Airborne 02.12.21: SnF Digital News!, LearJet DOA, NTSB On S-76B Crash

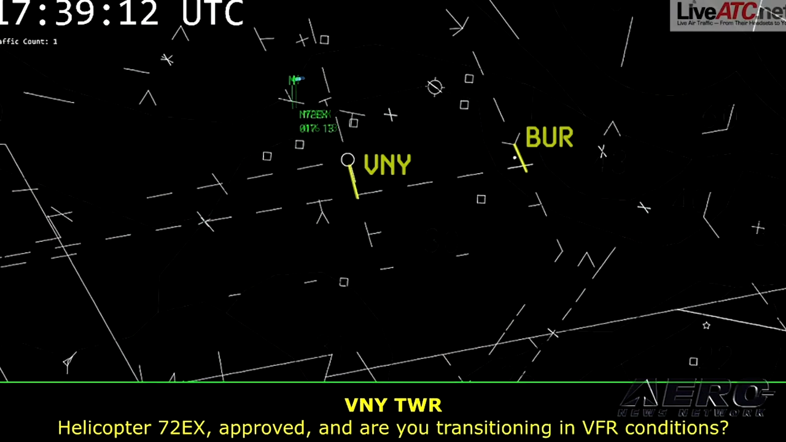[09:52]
The helicopter reached an altitude of 1600 feet above the ground level and began to descend rapidly in a left turn to the ground. While the helicopter was descending, the air traffic controller asked the pilot to say intentions and the pilot replied that the flight was climbing to 4000 feet mean sea level. A witness saw it emerge from the bottom of the cloud
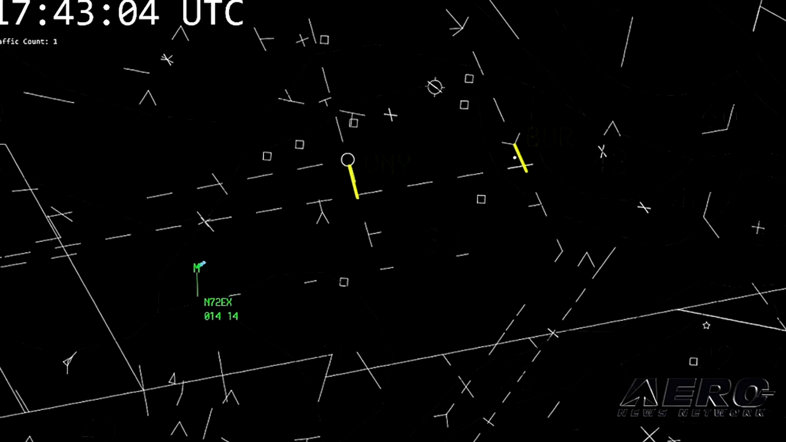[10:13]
layer in a left banked descent about one or two seconds before impact. The NTSB also determined Island Express Helicopters Inc.